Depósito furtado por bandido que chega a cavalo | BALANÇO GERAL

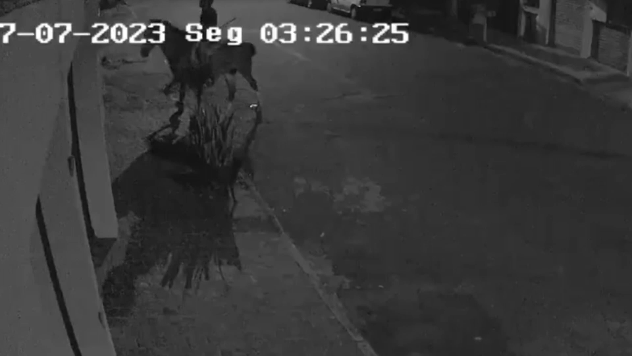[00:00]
Ele vem confiante, conduz o cavalo lentamente, junto está um cachorro, parece animado, serelepe, o líder do trio é ele,
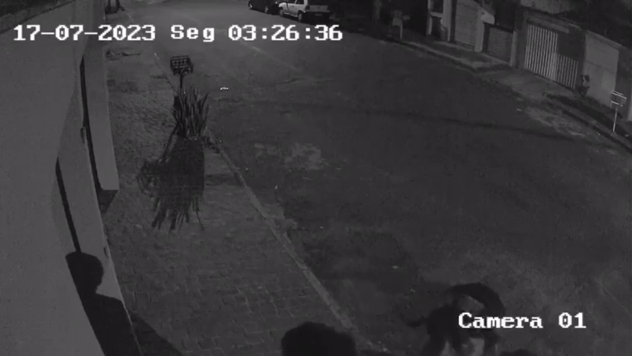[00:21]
o cowboy, cowboy fora da lei.
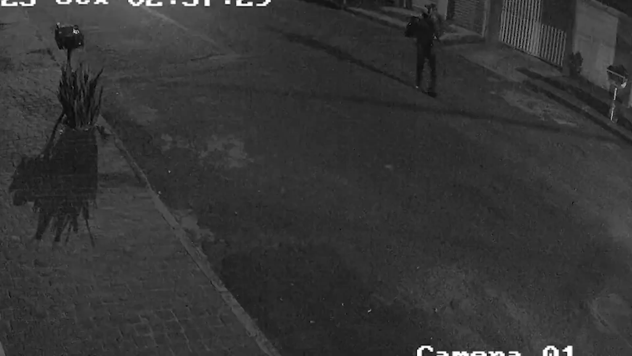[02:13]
Na primeira vez, por volta de duas e meia da manhã, um homem chega sozinho segurando um saco nas costas e boné com a aba para frente. Após três minutos, outro homem, fumando um cigarro e de boné para trás, se junta ao primeiro suspeito e pula um muro para dentro do imóvel de materiais de construção.
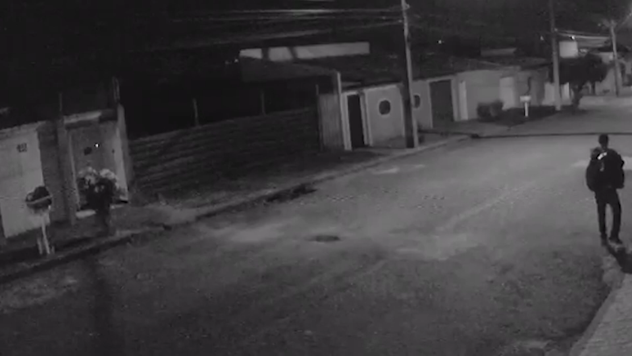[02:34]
Depois de alguns minutos, eles pulam o muro de volta para a rua e saem correndo. Naquele dia, o dono do local sentiu falta de 30 quilos de pregos, uma central de alarme e uma chave seletora. Da segunda vez, às 5h25, um homem pula o muro e tenta furtar o padrão reserva,
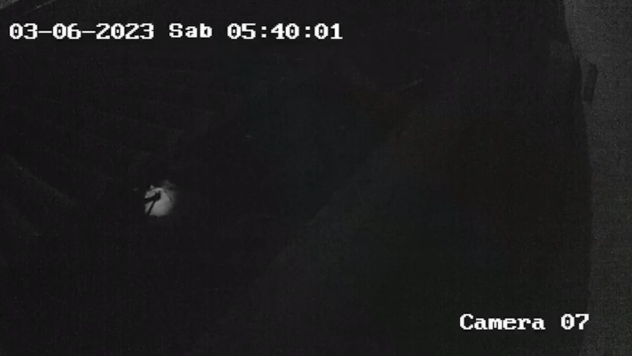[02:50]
que posteriormente foi encontrado no chão com os fios cortados. A vítima acordou e chamou a polícia e o suspeito fugiu sem levar nada.